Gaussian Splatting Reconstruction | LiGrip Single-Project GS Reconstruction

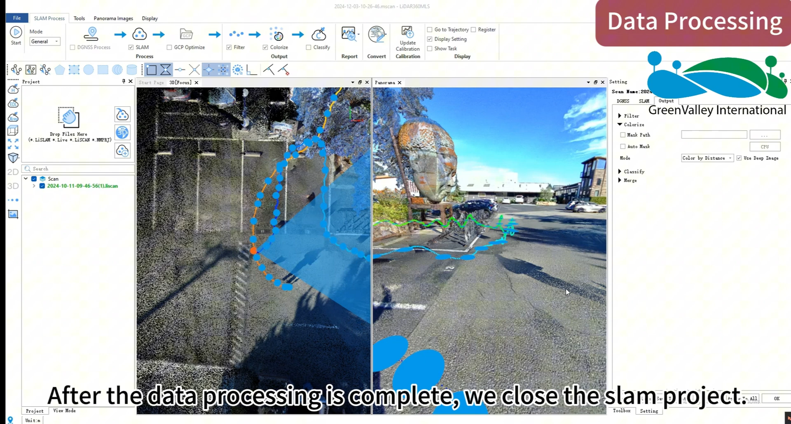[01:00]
Then switch to the Gaussian reconstruction page.
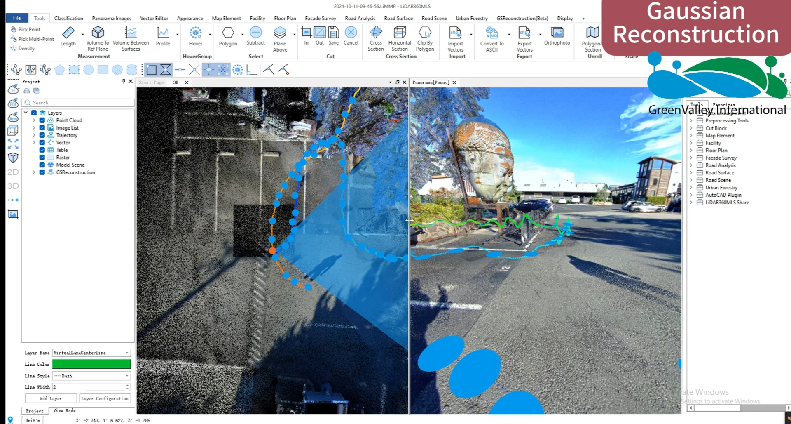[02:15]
Then open the directory tree, navigate to the Gaussian reconstruction node, and right-click on the data to display it.
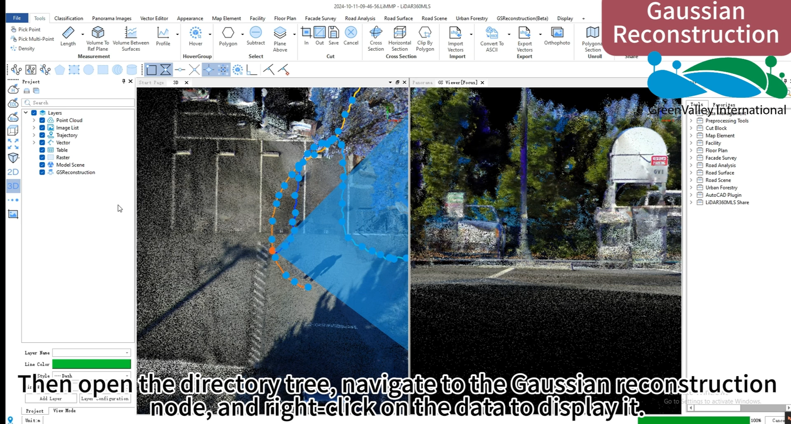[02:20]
The Gaussian reconstruction results will be displayed in a GS viewer window.
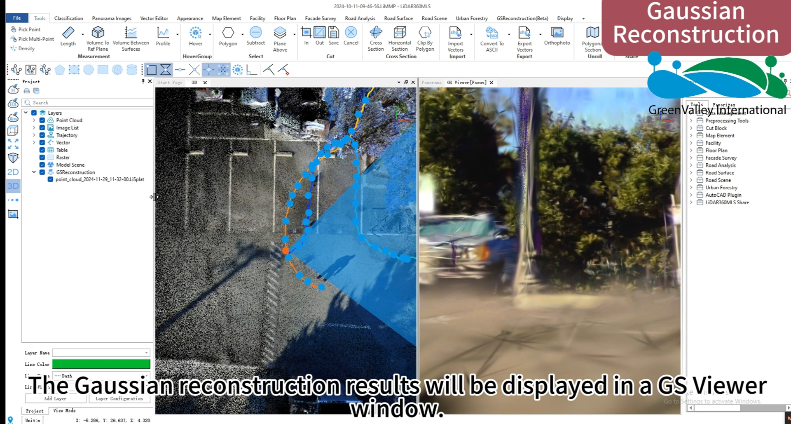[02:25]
The operations for rotating, translating,
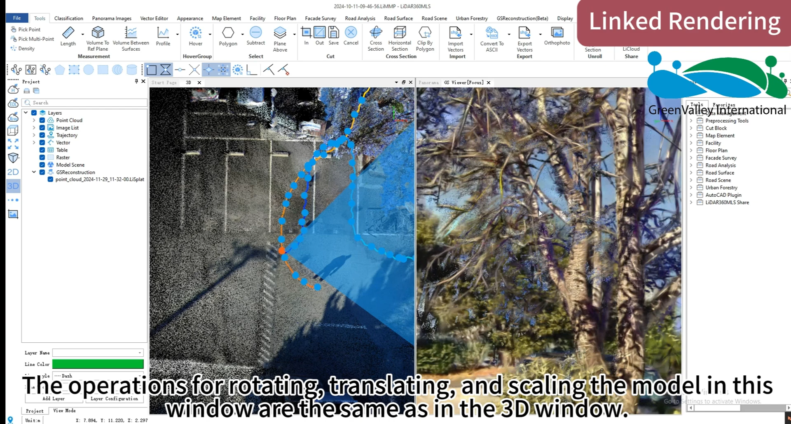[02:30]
and scaling the model in this window are the same as in the 3D window.
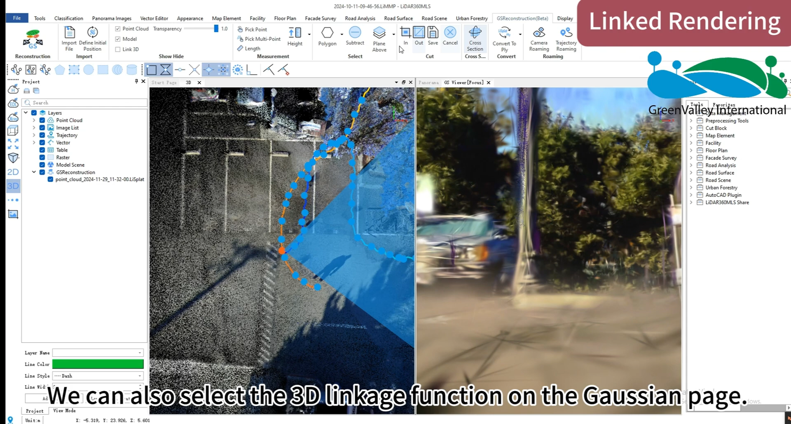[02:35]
We can also select the 3D linkage function on the Gaussian page.
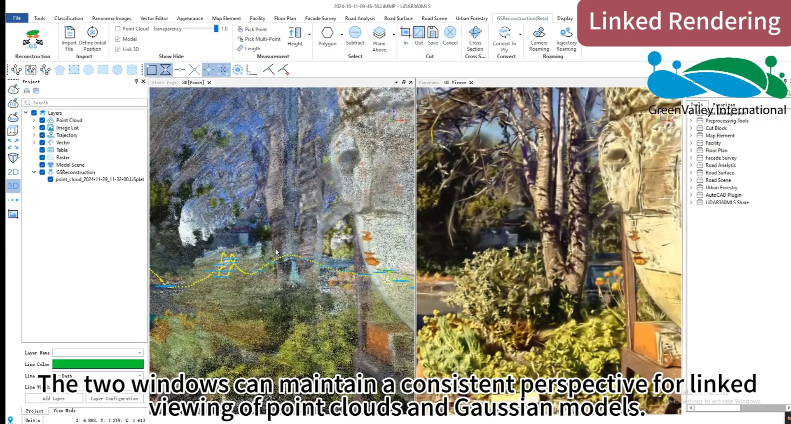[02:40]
The two windows can maintain a consistent perspective for linked viewing of point clouds and Gaussian models. We can also select the Gaussian linkage in the panoramic page.
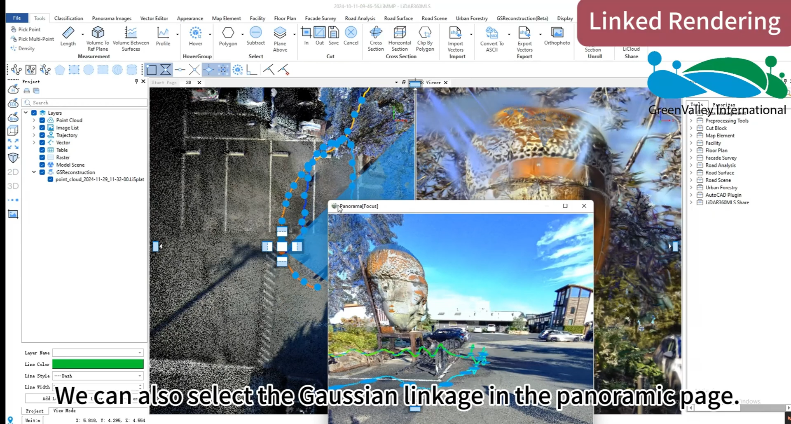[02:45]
This allows for linked display of the panoramic and Gaussian windows.
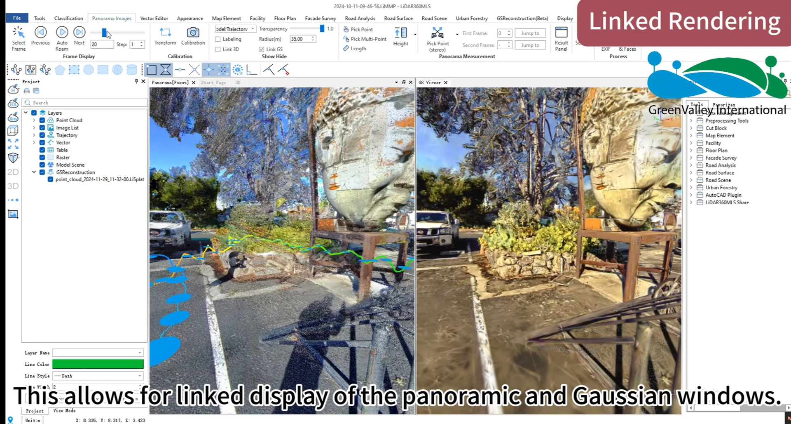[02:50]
The Gaussian window enables 3D measurements based on the model.
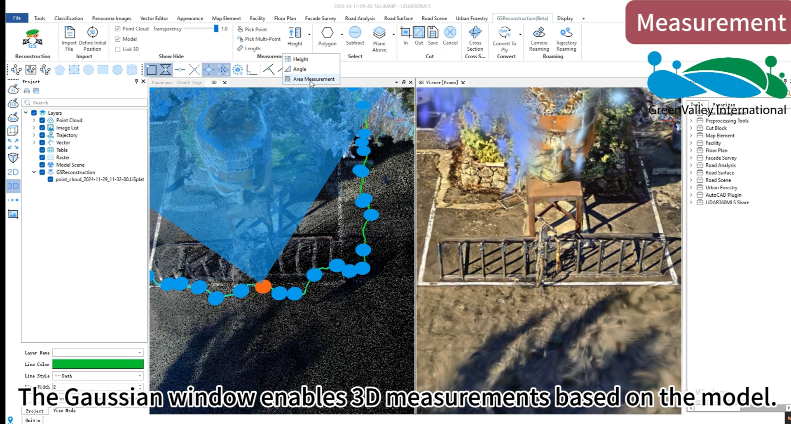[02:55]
It supports measurements such as single point, multiple points, length, height, angle, etc.
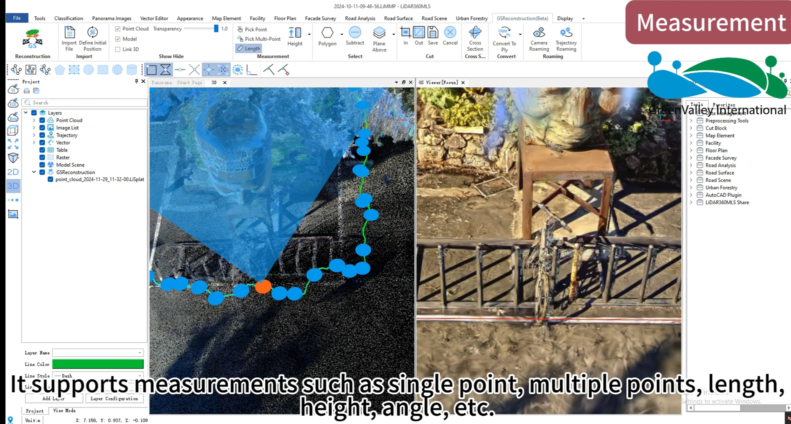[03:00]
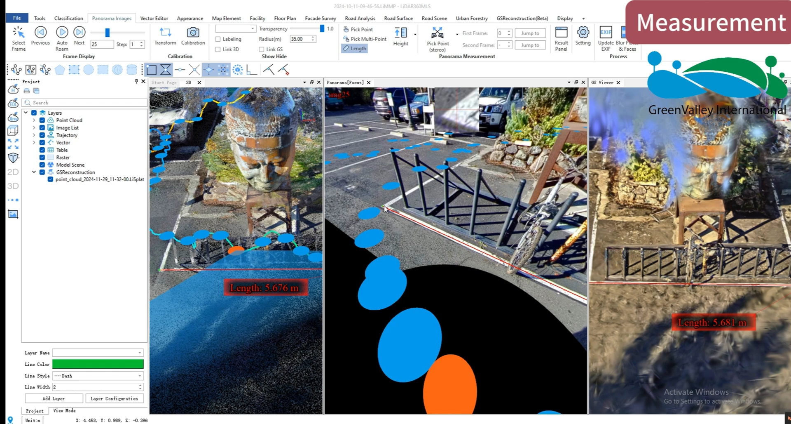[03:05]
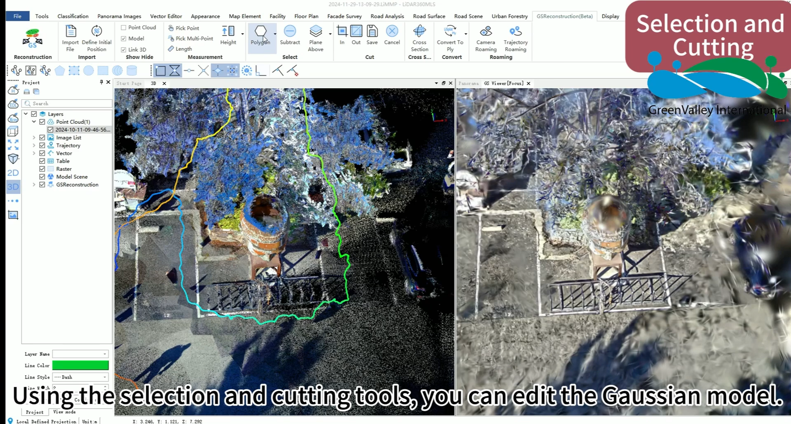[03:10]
Using the selection and cutting tools, you can edit the Gaussian model.
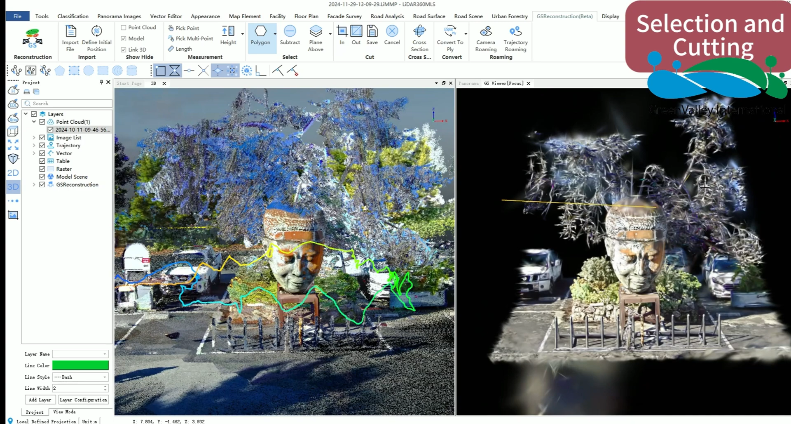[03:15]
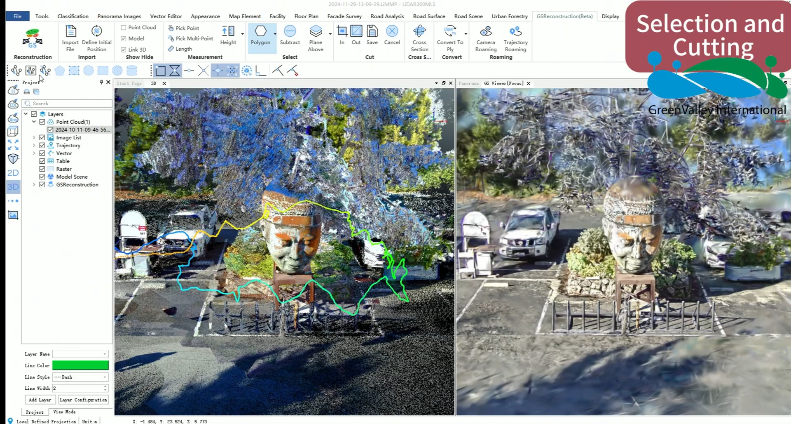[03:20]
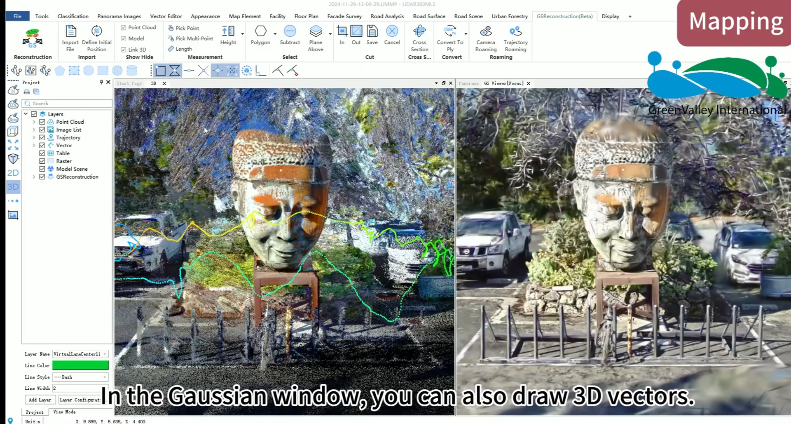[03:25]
In the Gaussian window, you can also draw 3D vectors.
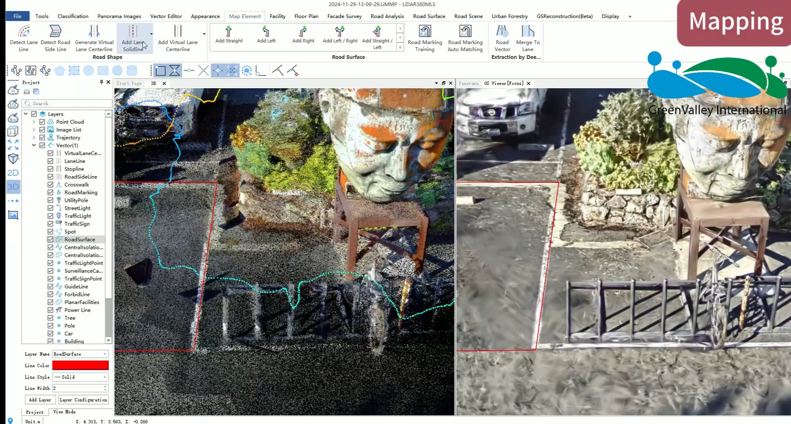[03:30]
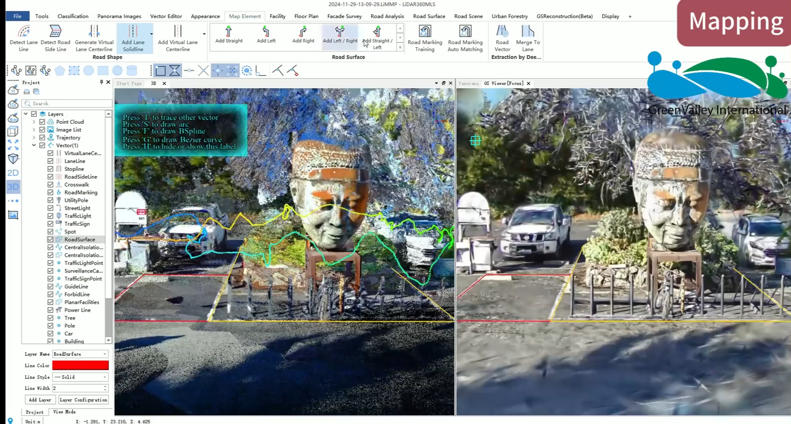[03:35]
The Gaussian model can also be converted to the universal PLY format.